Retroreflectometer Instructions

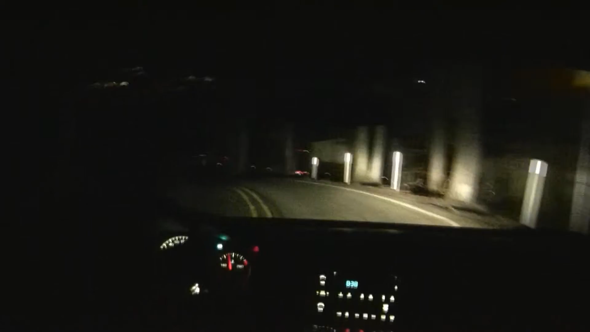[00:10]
Driving at night can be difficult, particularly for older drivers along unfamiliar roads. But if they can't read the warning and regulatory signs along those roads, nighttime driving can also be dangerous.